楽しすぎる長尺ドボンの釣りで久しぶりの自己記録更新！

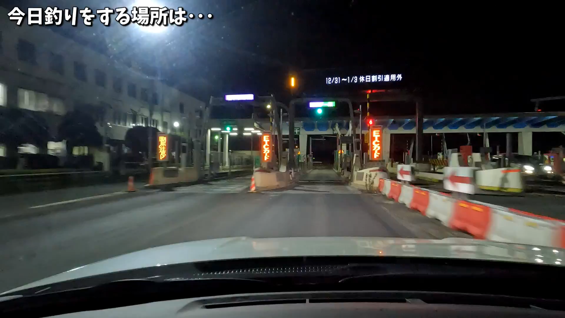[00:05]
今日は埼玉からひたすら国道16号線を千葉方面へ進みまして道中コンビニで朝ごはんを食べてエネルギーを補給